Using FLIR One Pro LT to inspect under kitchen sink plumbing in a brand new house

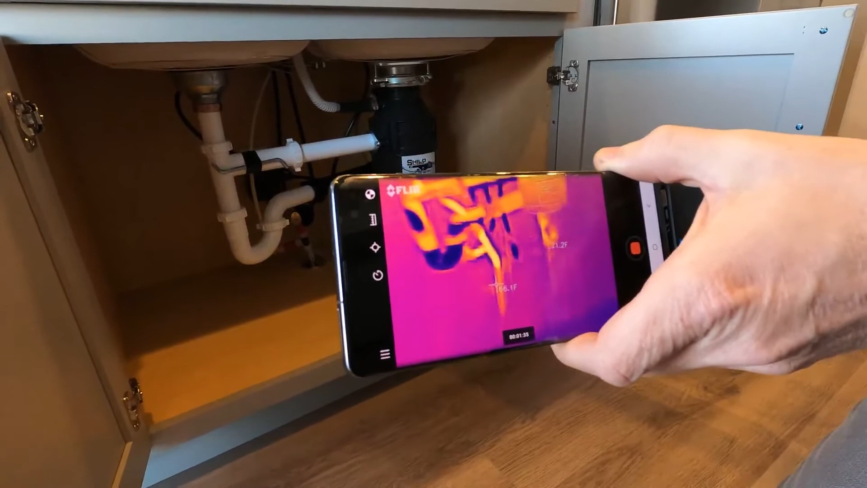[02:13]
So there's still warm air underneath the house. You can see the floor is 60 degrees. So we'll be able to see those differences. And now we can see the plumbing is really starting to cool off.
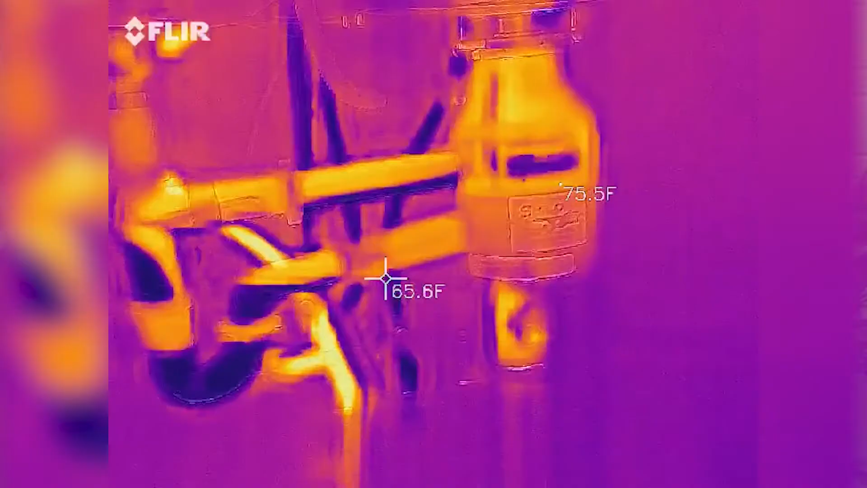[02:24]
On screen: spot 65.6°F
Now that pipe has turned completely blue. Oh, yeah. It's like three degrees down there.